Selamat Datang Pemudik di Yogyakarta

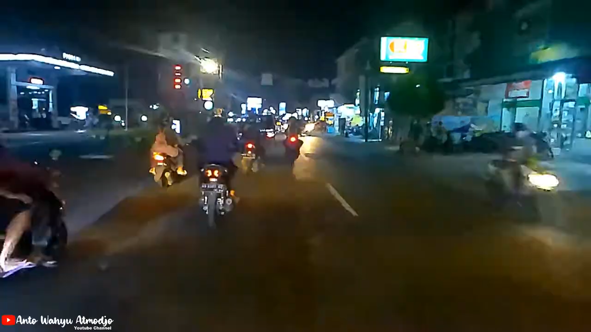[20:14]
Sampai Di STPN Jalan Godean STPN Tata Bumi Titip Bumi kok Tata Bumi Jalan Titip Bumi Nah Ini Sampai Di Perempatan Aduh
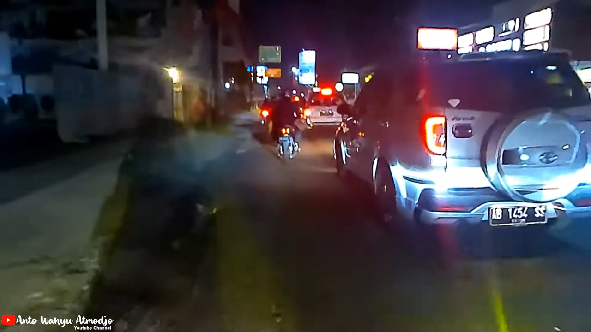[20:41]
Jalannya Berlubang Sampai Di Lampu Merah Perempatan Jalan Kabupaten Nah Disini Juga Rawan Macet Ini Kalau Lampu Ijo Jalunya Cuma Sebentar Banget